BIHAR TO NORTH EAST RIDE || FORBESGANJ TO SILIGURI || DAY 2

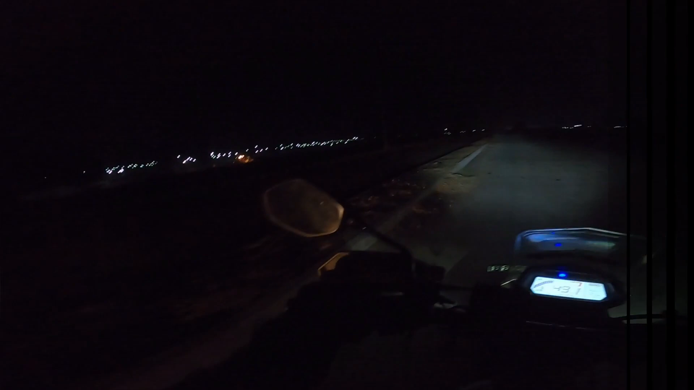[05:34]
पता नहीं हम कहां है बट यहां पर दुखो लाइट जो इनकाफी अधिक मात्रा में लगाया गया है पूल सकता है कि यहां पर को इंड़स्ट्री बढ़ा अठाथा इट ओधियो गए गांदी जे इटा को जो
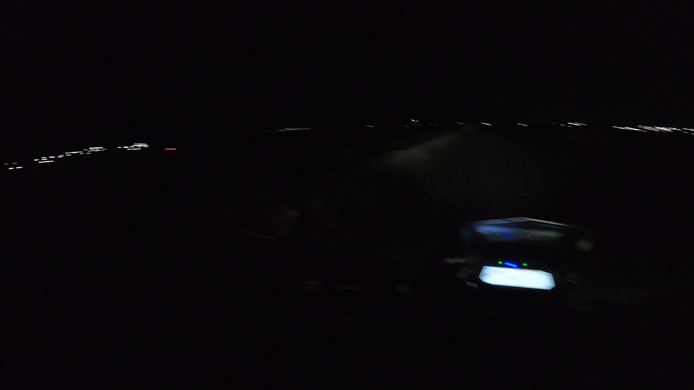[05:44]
गया पर दोस्तों आज के दिन का जो यह तीसरा साइट तीसरा चौथा टूल पलाजा है और भाई यह जो सरे के ना भी अंडर कर्स्ट्रक्शन है और फिर भी यहां बरवर के टोल,
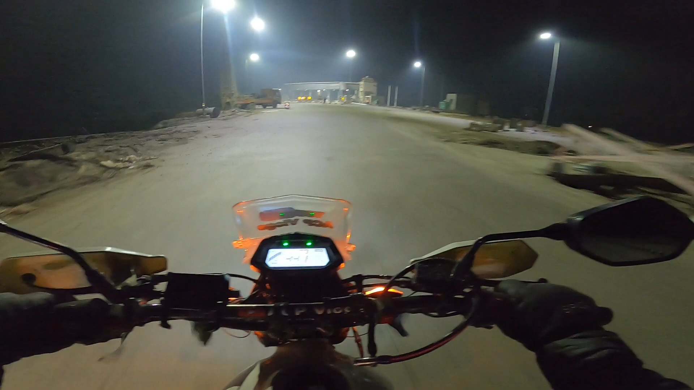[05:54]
टेक्स वह सूल Similarly नहीं कियो दोस्तों अभी अपनच से गुजर रहे है ना ये जेका वही जगह है दो इंडिया
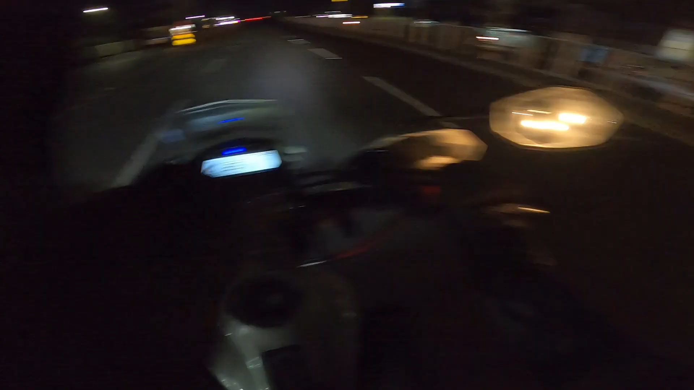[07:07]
यहां से सिली गुड़ी 14 km है और बगल में जो है न यहां से 4 km के रेंज में बाब दोगड़ा एरपोर्ट है
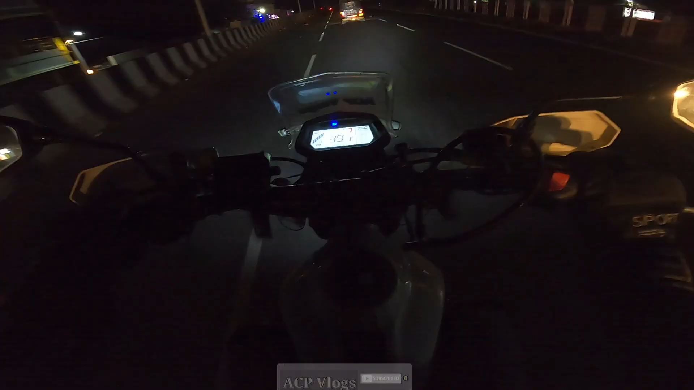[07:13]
भाई ठंड से आलत खड़ा है ठंड बहुत ही लगड़ा है